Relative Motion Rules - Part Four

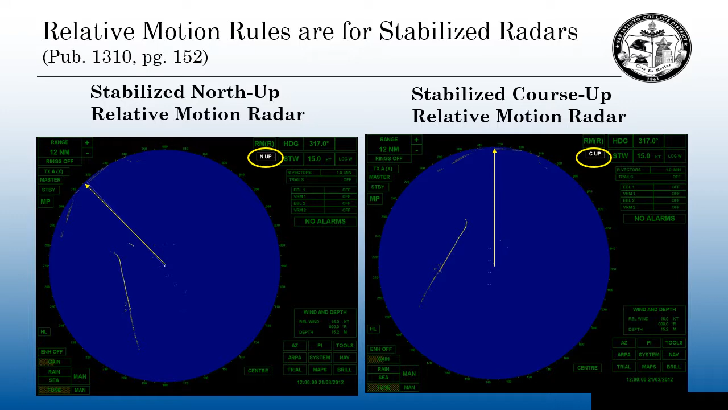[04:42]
So either a stabilized north-up relative motion radar or a stabilized course-up relative motion radars, these relative motion rules apply to these radars only. Before I get started, let's define what an upscope target is and what a downscope target is.